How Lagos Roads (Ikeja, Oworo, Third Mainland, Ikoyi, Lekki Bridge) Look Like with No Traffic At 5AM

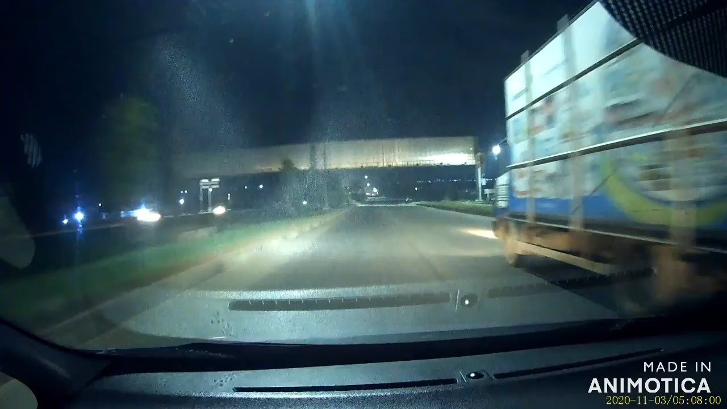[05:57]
fully street lights were not vandalized by the violent protesters, which is what I like to call them, as opposed to calling them any other name.